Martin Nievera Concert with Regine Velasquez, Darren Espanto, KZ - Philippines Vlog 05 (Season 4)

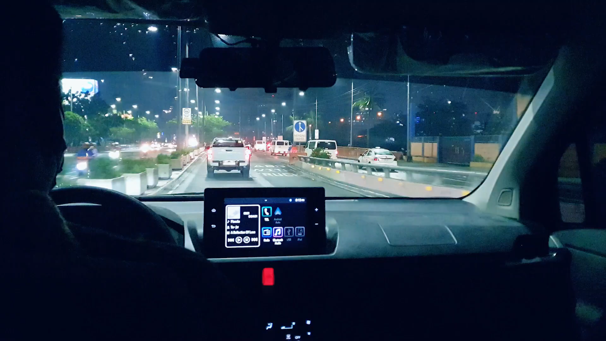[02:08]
As usual in Manila, traffic was pretty heavy, especially around rush hour.